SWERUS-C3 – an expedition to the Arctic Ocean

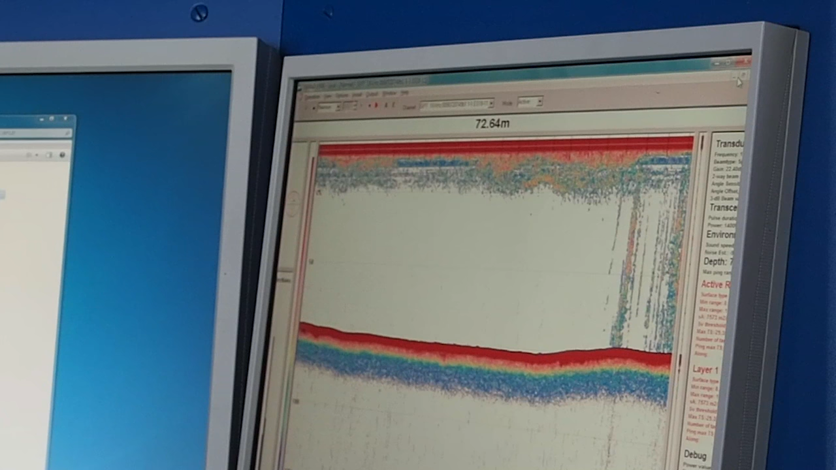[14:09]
indications of a lot of bubbles in the water column. And when we sampled those bubbles, we could, on the ship, confirm that that was high levels of methane. Okay, print this screen.
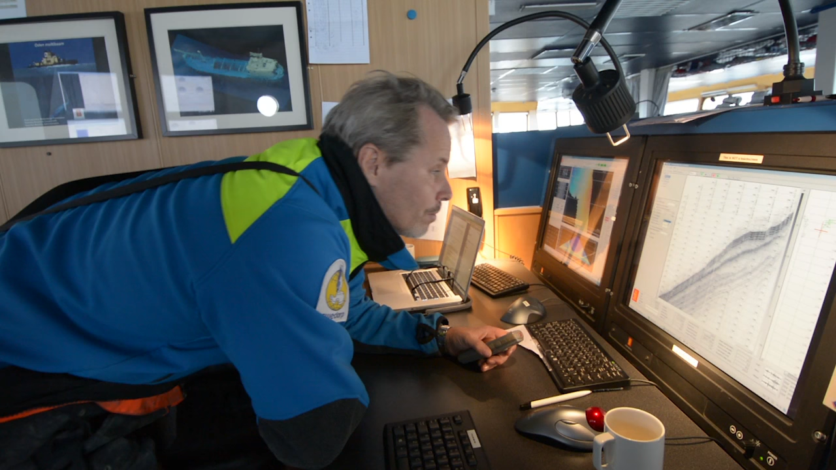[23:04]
and it just on the screens it comes up. Fantastic records. We just see these landforms on the seafloor that are formed by ice all over.
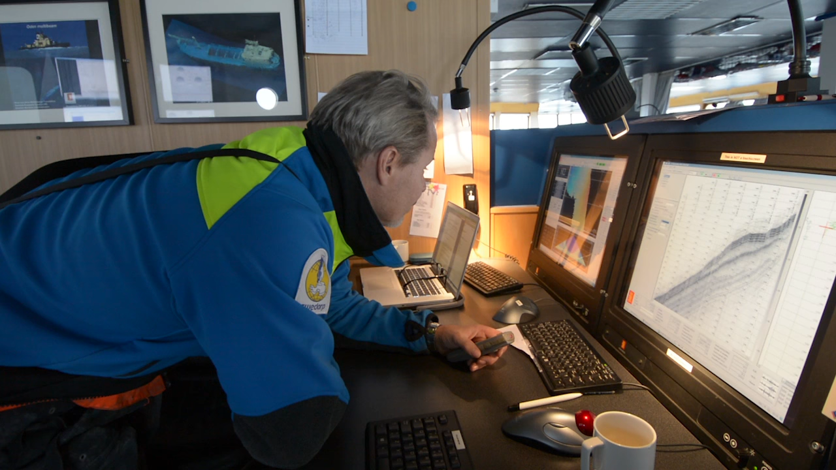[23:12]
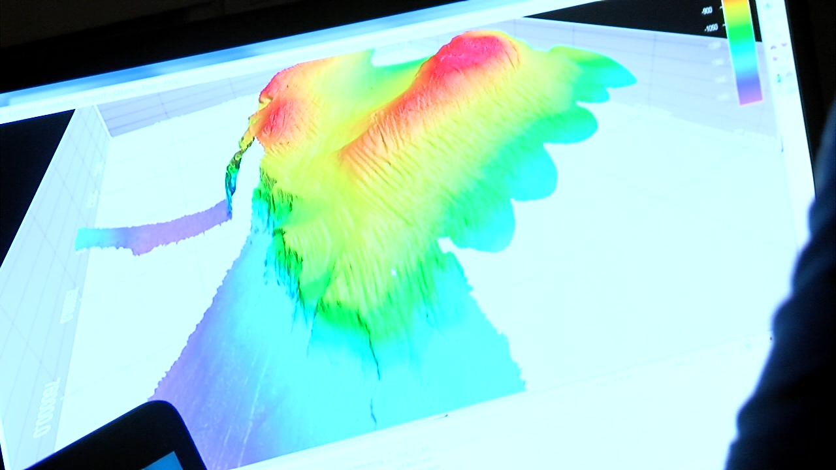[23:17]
Det här är från södra Långåsryggen.
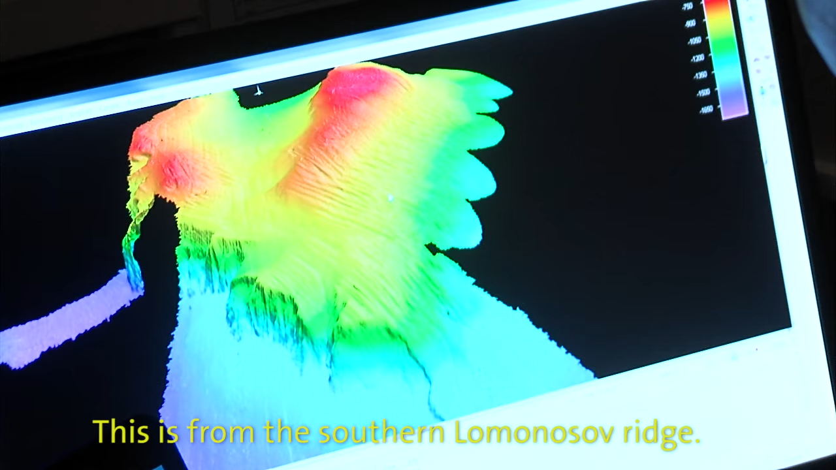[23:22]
Okej. Och det är nog så in i helvete coolt.
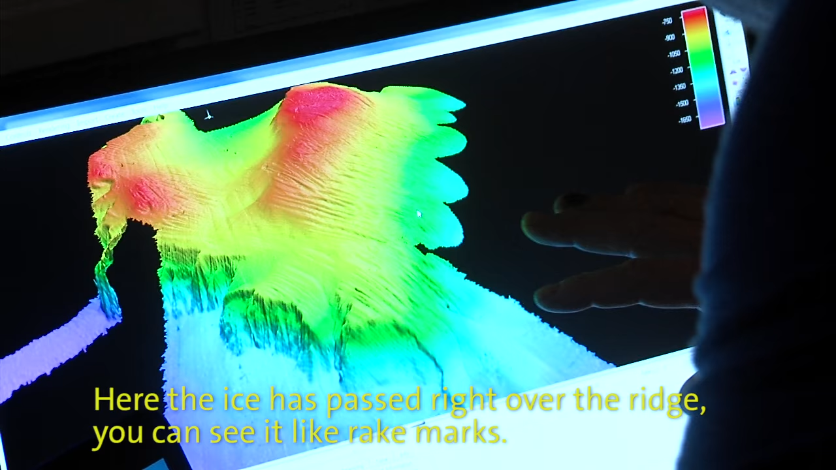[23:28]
Här har du alltså isen som har gått rätt över hela ryggen här. Du ser det som krattspår här.
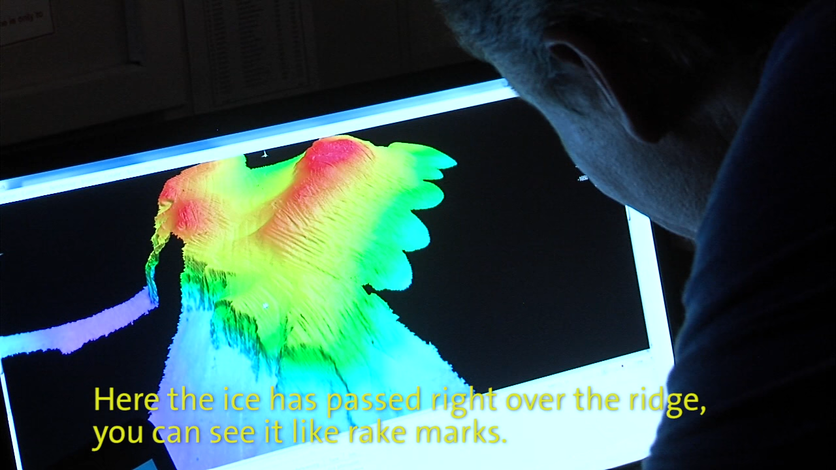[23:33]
Det här är stora saker. Det här är ju en som du tänker upp i fjällen,
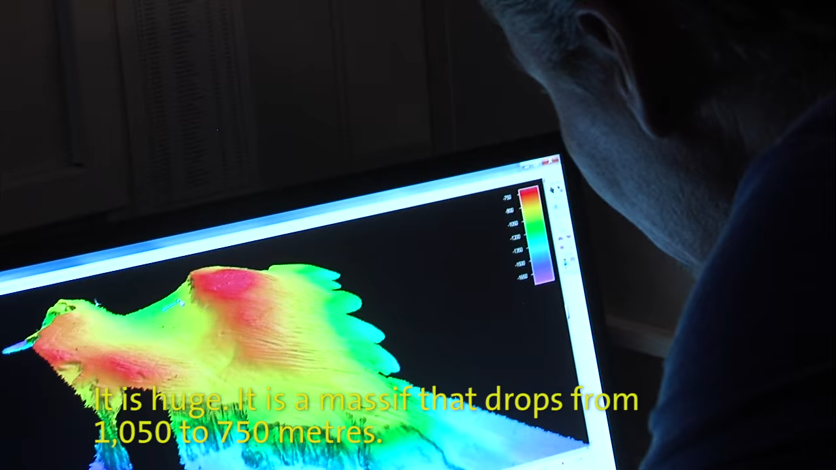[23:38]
en massiv då som går från 1050 till 750 meter här.
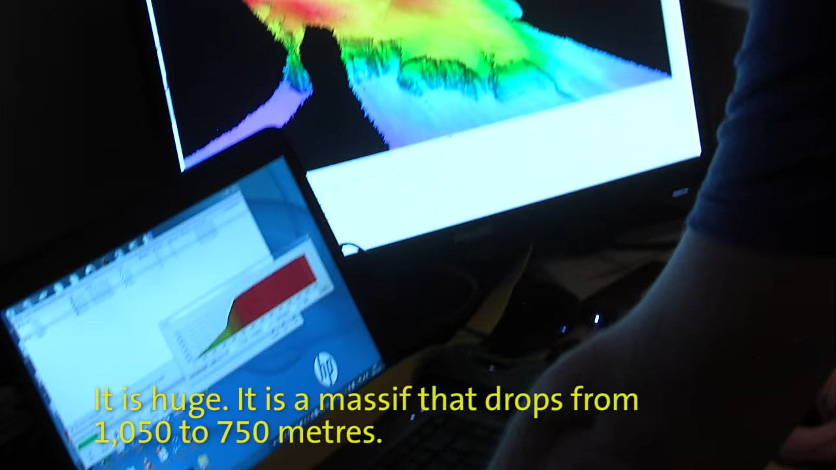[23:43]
Så det är liksom 300 meter stup här efter.
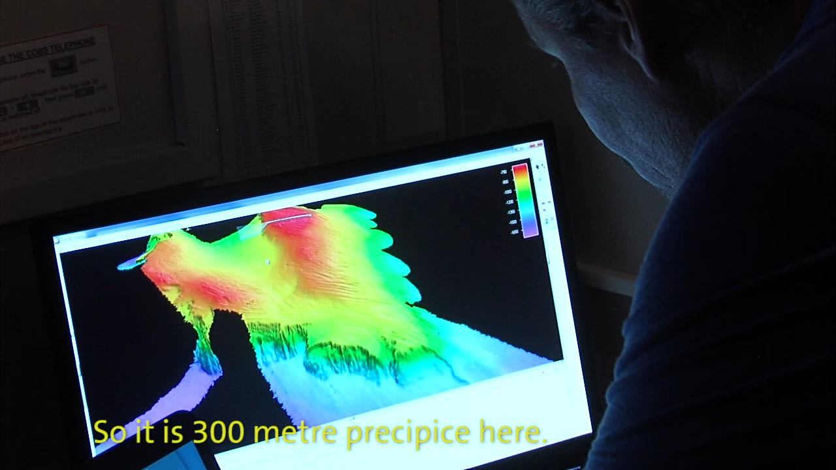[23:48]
Och sen så ser man tydligt hur en 1000 meter tjock is har gått över hela området och bara kammat hela ryggen här.
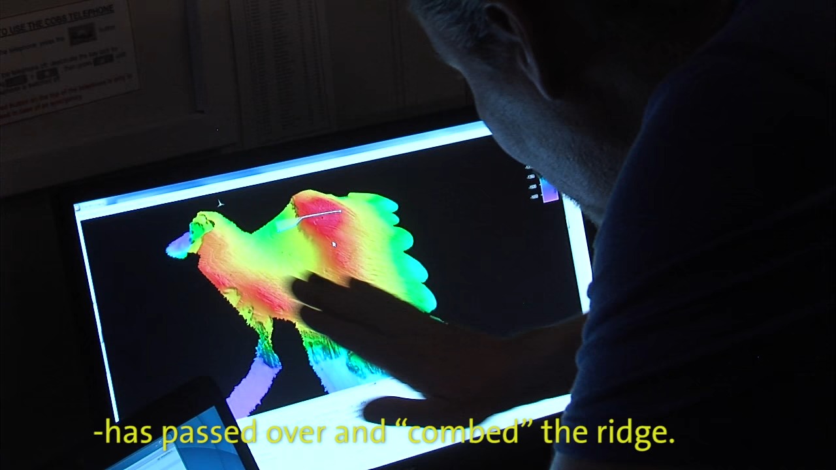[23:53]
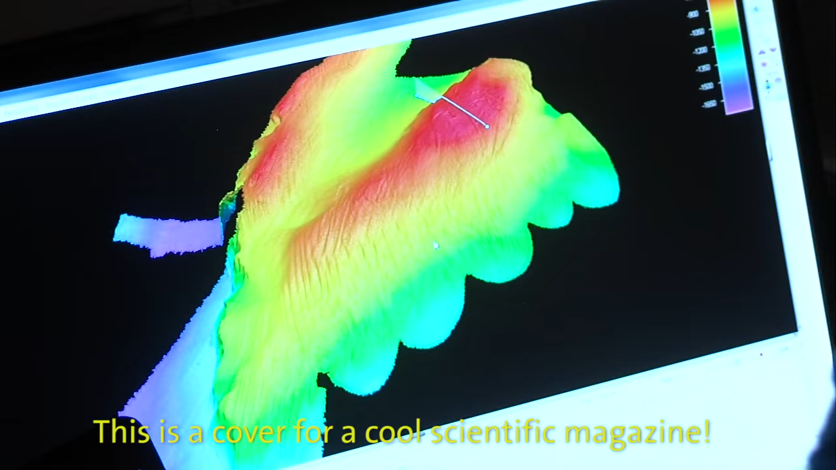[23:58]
Det här är ett omslag till en cool vetenskaplig blaska. Mm.
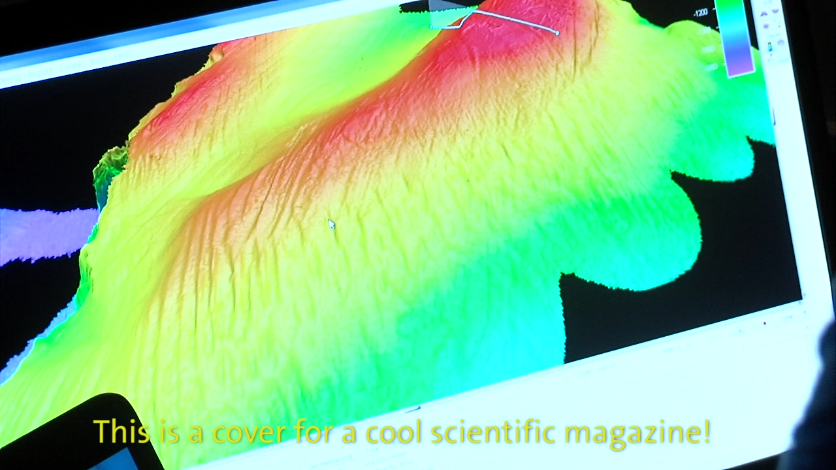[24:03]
Det är liksom hur tydligt som helst här. Så att de här spåren här då,
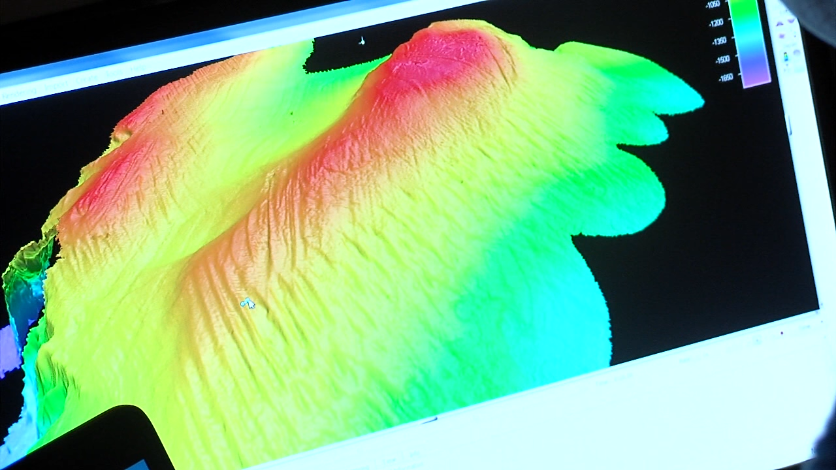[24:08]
de är typ 300-400 meter, 300 meter breda.
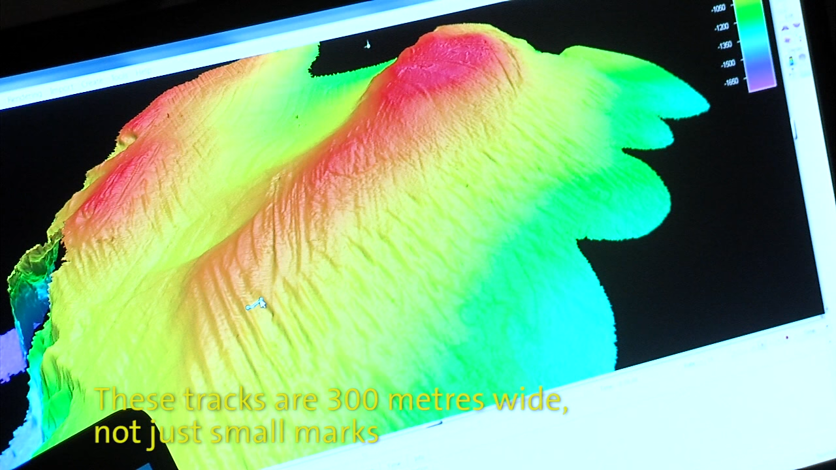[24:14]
Så det är inga små krattningar.